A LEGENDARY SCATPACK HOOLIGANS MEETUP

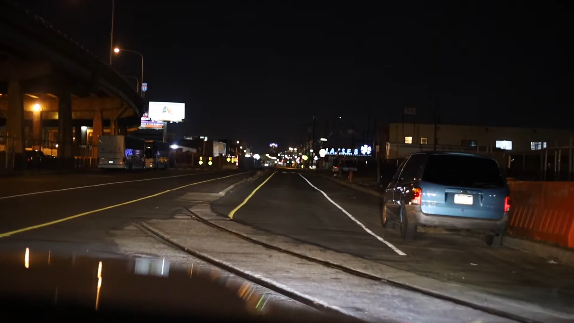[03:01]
We didn't even tell y'all where we was gonna go today, but it's a secret little surprise for y'all. Got a little meet going on. I see a couple charges. Y'all see that? I know y'all probably can't even see those fucking lights. But it's a couple charges over there.
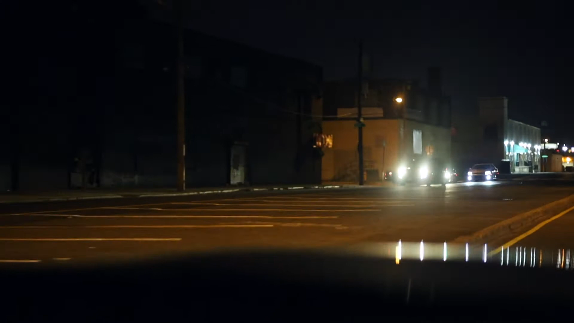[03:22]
Y'all see what's going on. We're meeting up with the gang out here. We're gonna line up just like this.
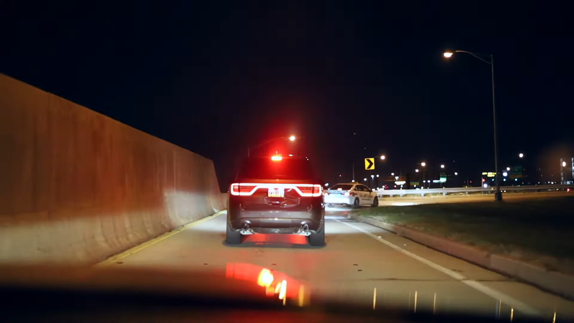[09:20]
Smack into the taxi. Look at he drew.